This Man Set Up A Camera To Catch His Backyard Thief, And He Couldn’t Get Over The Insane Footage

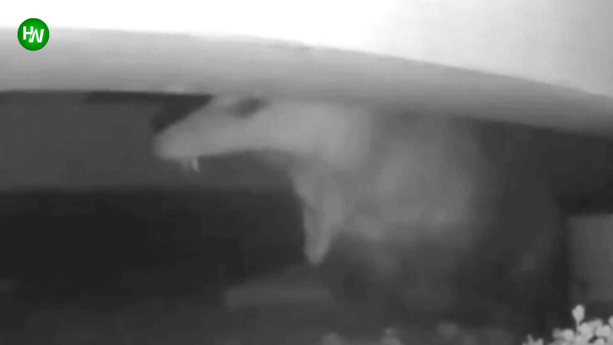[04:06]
He set up a motion-activated camera to catch the crop-eating critter red-handed.
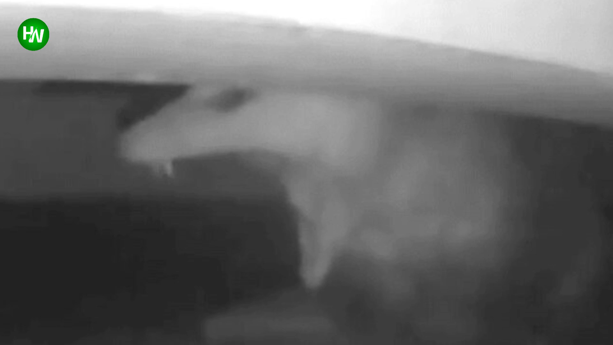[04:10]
And when he watched it back, the camera had indeed caught the thief in the act.
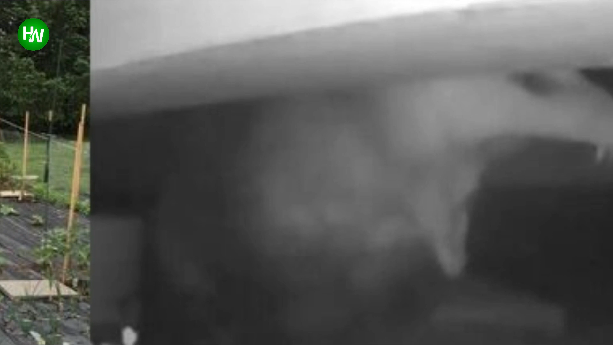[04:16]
The recording showed it brazenly digging into Permar's vegetable patch.